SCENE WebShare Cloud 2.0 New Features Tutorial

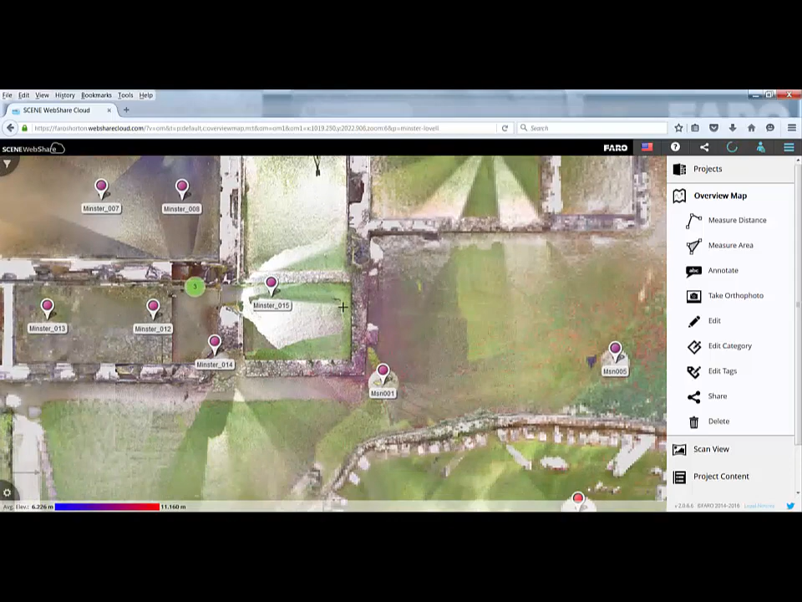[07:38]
So I'm just going to look for a particular scan to pick on, and I'm going to go for this one down here.
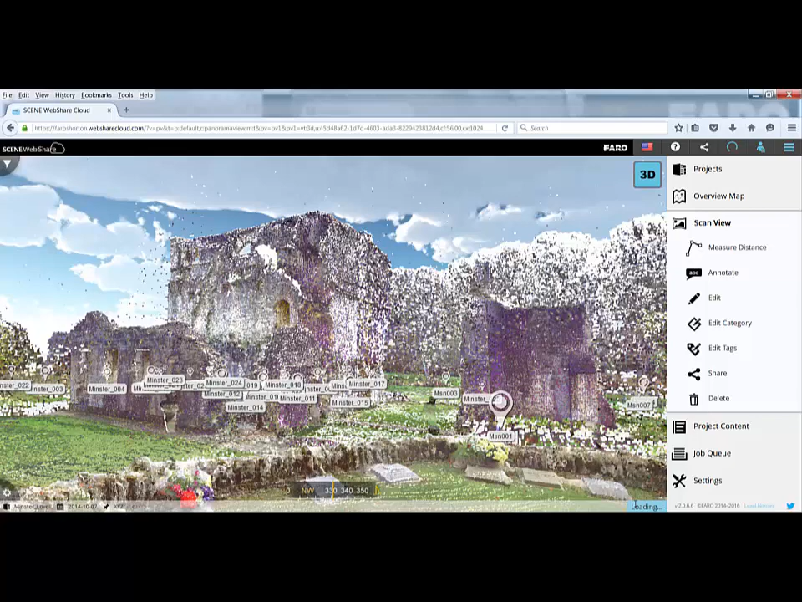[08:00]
Now the one thing I'm going to do is turn off all my scan positions by clicking on the options button down here,
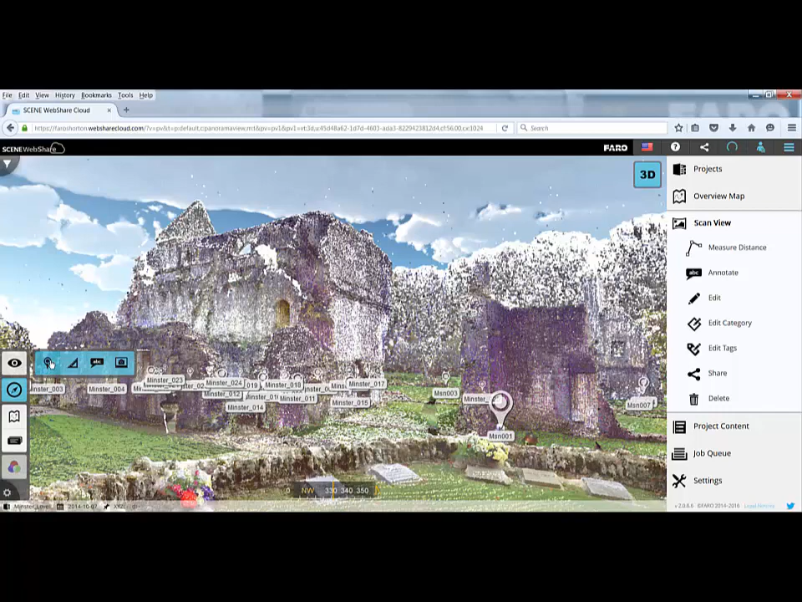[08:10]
and clicking on the scan positions icon, and then closing that down. So a couple of mouse commands here to navigate. We can use the scroll wheel to scroll in and scroll out, and then there's a slight refresh.
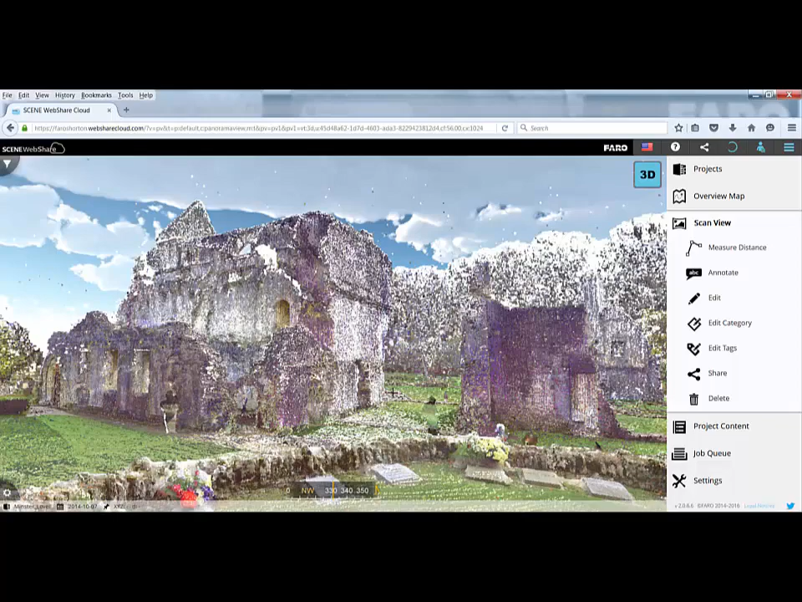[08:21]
We can use the left mouse button to rotate left or rotate right, or if we want to pan, we use the centre wheel button to move left or move right. As within Farrow's scene, we can also use the W, the S, the A, the D, the R, the F, the I, the J,
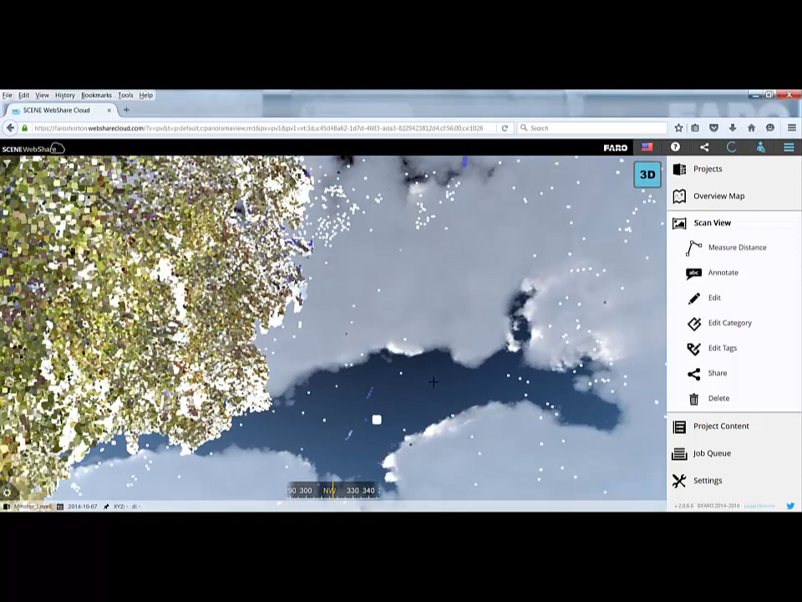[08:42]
the K, and the L tools to navigate around within the point cloud.
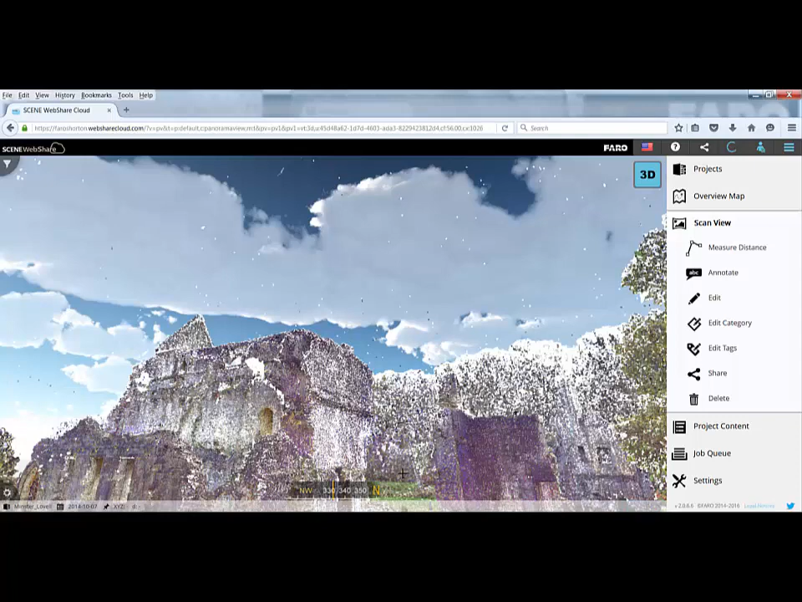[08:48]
Again, very similar to Farrow's scene, if we hold down the shift key, then we move in twice as fast or we rotate twice as fast.
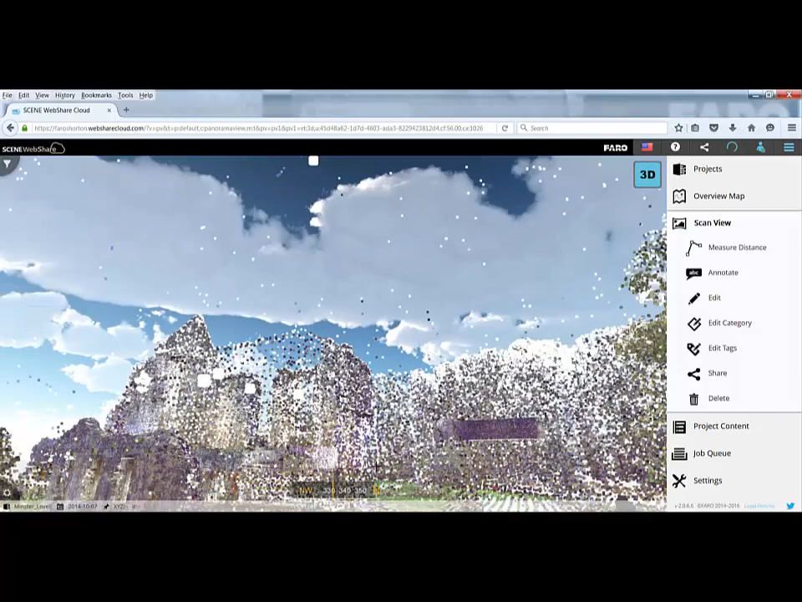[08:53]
We can also use the arrows on the keyboard to move in and out as fast as we want to get ourselves into a position.
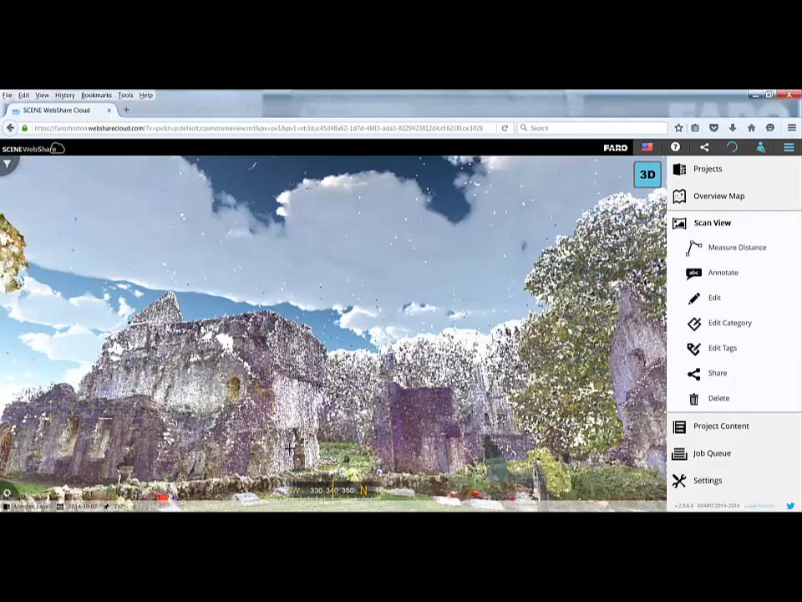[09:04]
Again, similar functionality to Farrow, if we double click on a point, we'll zoom into that particular point, and we're right in that view there. So we can navigate around the point cloud as much as we want.
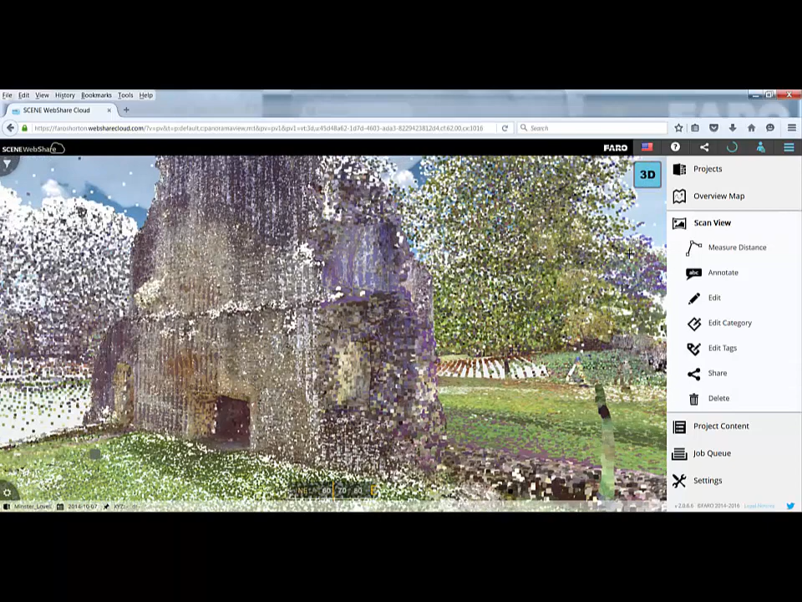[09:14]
Or, if we want to go back to a specific view, we could go back to our overview map, double click on the scan,
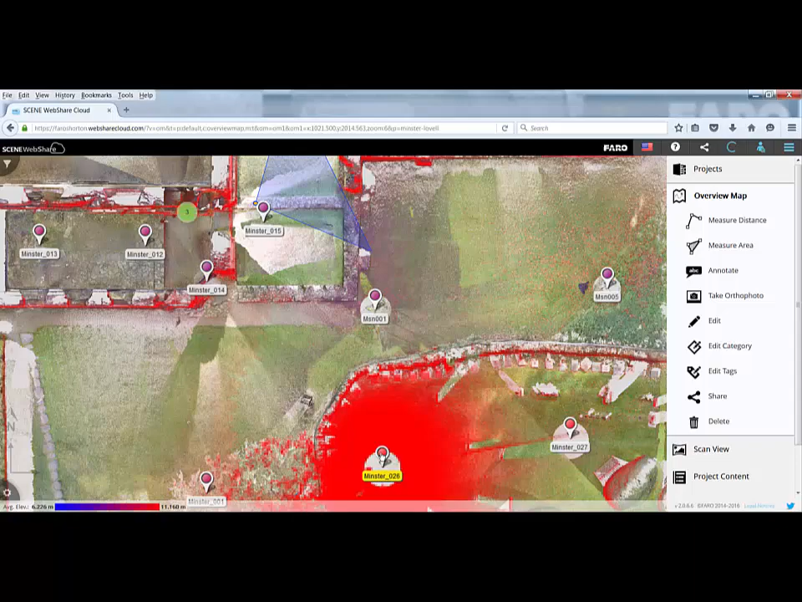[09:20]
and we're straight into that view again. Now at the top right hand side here, you can see that we've got the 3D icon.
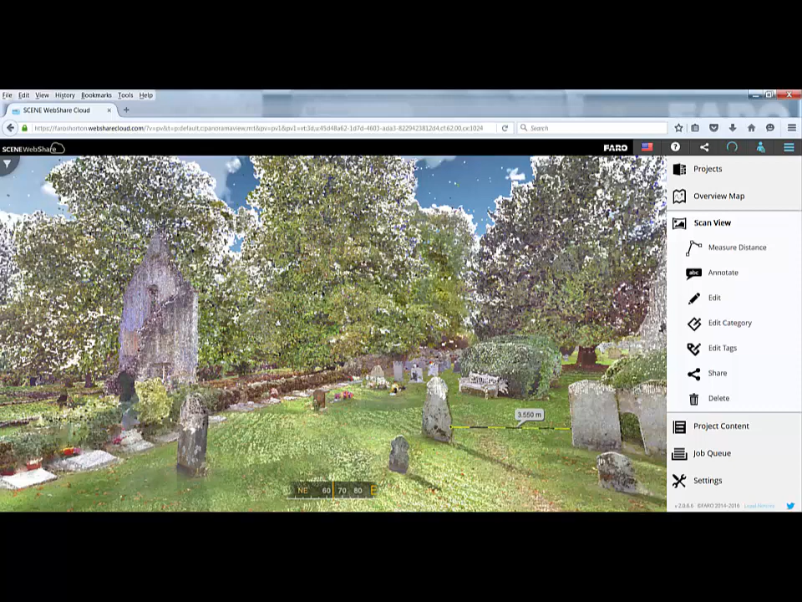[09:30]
If at any point I click on that, it will revert me back to the panorama view of that particular location. And here you can see I've put in a dimension between these two gravestones.